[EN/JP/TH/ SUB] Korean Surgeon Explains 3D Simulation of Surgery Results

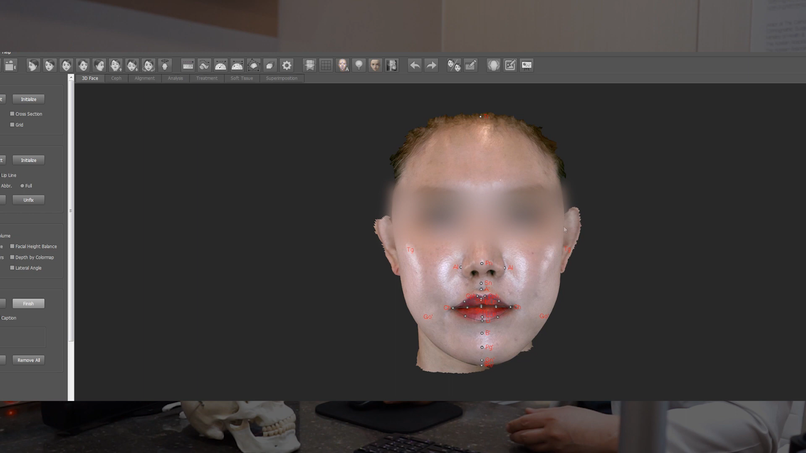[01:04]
거기에다가 연조직상의 피부상에서의 어떤 계측점들을 우리가 입력을 시키고 그 다음에 이제 얼굴 뼈에 대해서 아까 세팔로그램이라고 하는 자료가 있는데 라테랄 세팔로그램에서 또 계측점들을 입력을 하는 거예요.
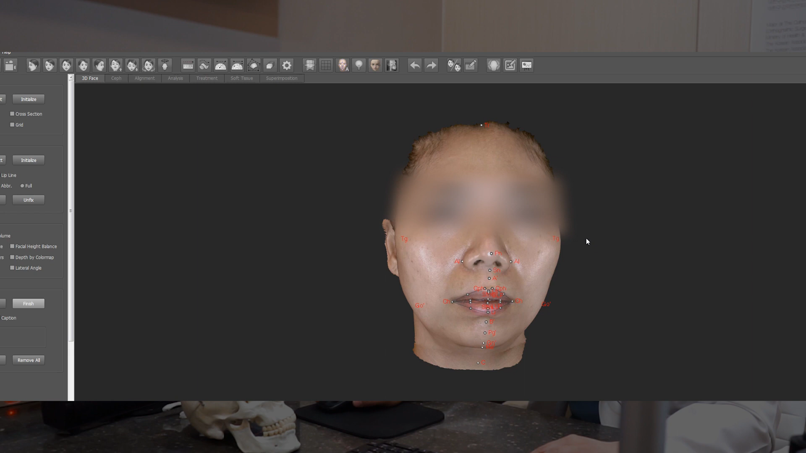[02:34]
연조직상의 계측점들을 확보하고 그 다음에 세팔로그램을 찍어서 중첩을 시키고요. 이분 같은 경우는 이제 플라인을 두 가지 정도로 계획을 했어요.